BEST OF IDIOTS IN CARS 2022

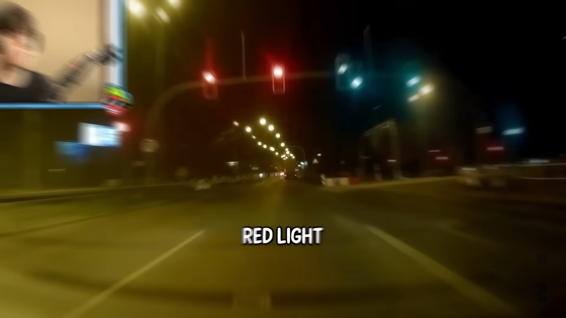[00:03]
Holy. Hey, he's not missing his exit, though. You gotta respect it.
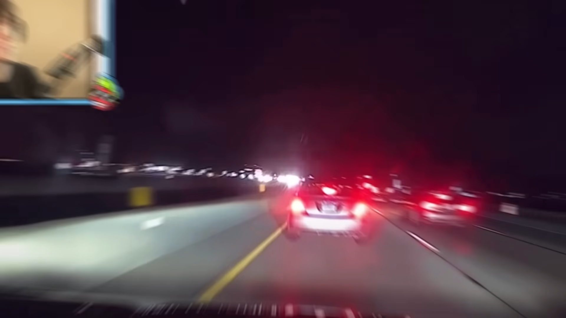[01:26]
Slow down, dog. Slow down. You're tailgating, you. God, you're such a moron.
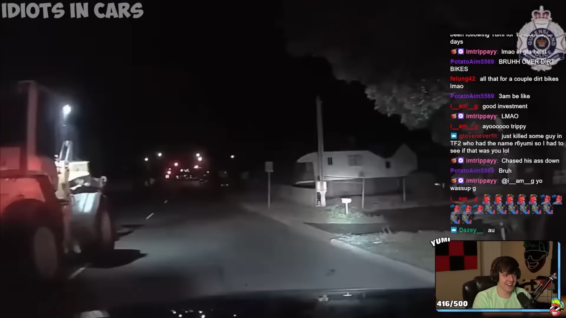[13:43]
Oh, brake check. Did he not have a backup plan? Like, hey, maybe I should have a getaway car ready in case things go south. Like, no, this is his getaway vehicle. Maybe get on the dirt bike and drive away. Oh! Dude, he's doing tricks now, dude.